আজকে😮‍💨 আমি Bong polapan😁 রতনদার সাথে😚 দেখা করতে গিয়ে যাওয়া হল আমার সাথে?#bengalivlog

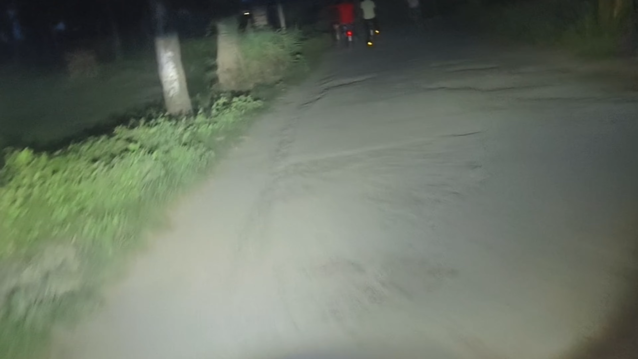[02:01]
এখানে বাইক যাচ্ছে, ঠিক আছে, আমাদের স্কুটি যাচ্ছে, যতটা পারি আমরা ততটা যাবো, চলো।
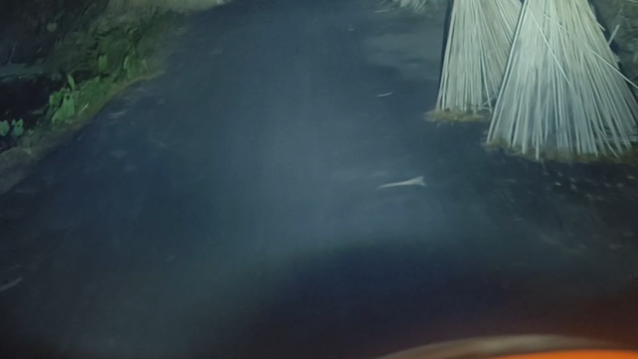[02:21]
ঢুকে গেছি, বাট দেখা হবে না, কারণ অন্ধকার হয়ে গেছে, এখন কার বাড়ি গিয়ে হামলা করবো?
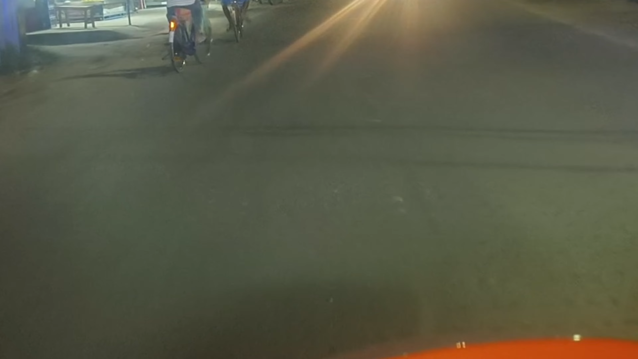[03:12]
কী বলবো, খুব জোরে বৃষ্টি আসবে, হাওয়া ছাড়ছে ঠান্ডা ঠান্ডা, তাড়াতাড়ি বাড়ির দিকে যেতে হবে, চলো। রাস্তা কী হয়েছে এখন, আমরা একটু রাস্তা ভুল করেছিলাম, সেই জন্য আমরা এখানে ম্যাপ মেরে নিয়েছি এখন বাড়ি যাওয়ার রাস্তা, ঠিক আছে?
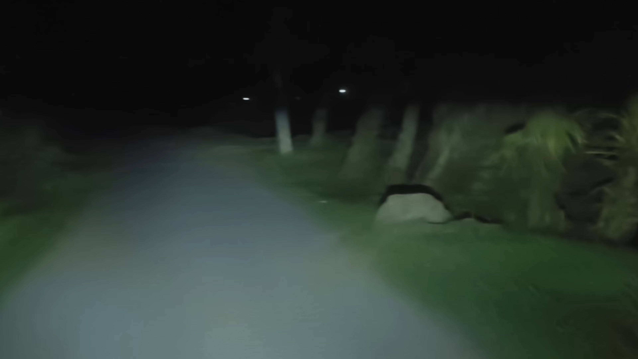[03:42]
কোনো বাড়ি নেই, কিছু নেই, দূর দূরান্তর খালি জল করা আর জল করা, আর আমরা এইভাবে এখন বাড়ি যাচ্ছি।